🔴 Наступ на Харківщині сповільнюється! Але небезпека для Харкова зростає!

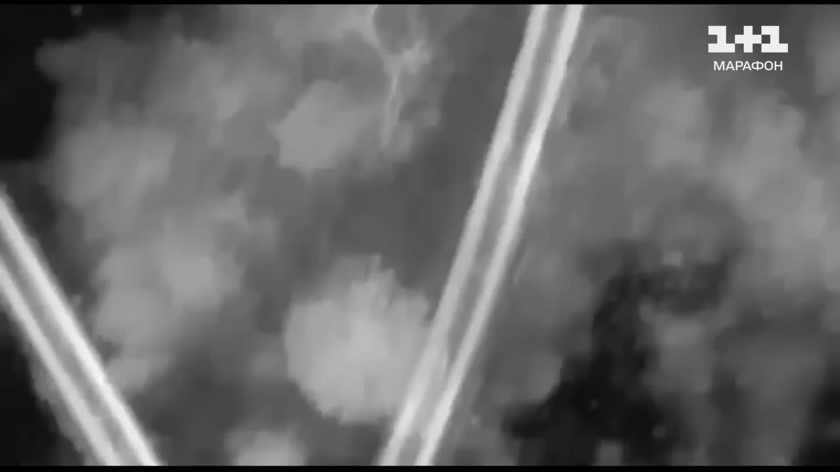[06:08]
яка влучає по логістиці росіян. І це вже не видно, що це не маленькі баги, що це вже вантажівками везуть щось. Це бійці наші ідентифікували колону і влучним таким скидом одну із вантажівок ліквідували.
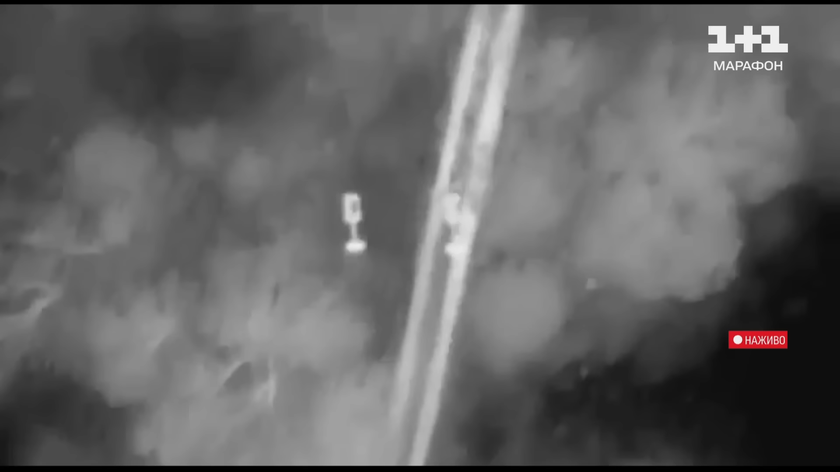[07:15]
і також і Збройні сили використовують якраз і безпілотні системи,
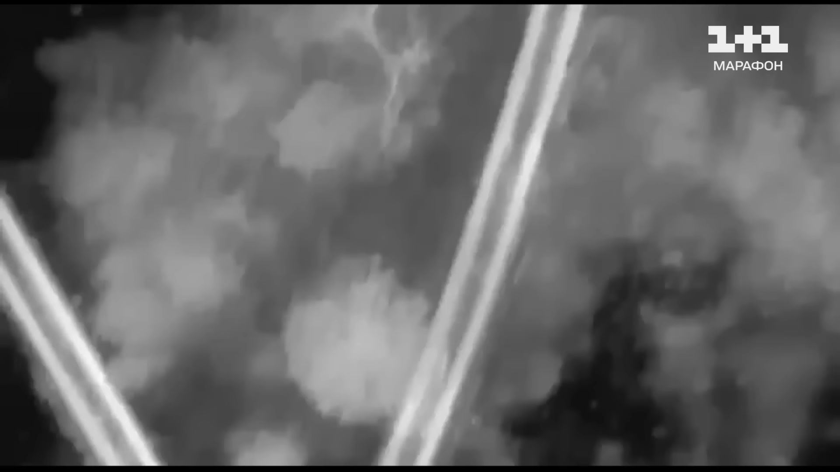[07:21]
і за допомогою яких якраз намагаються і знищувати такі колони, які заходять бронетехніки.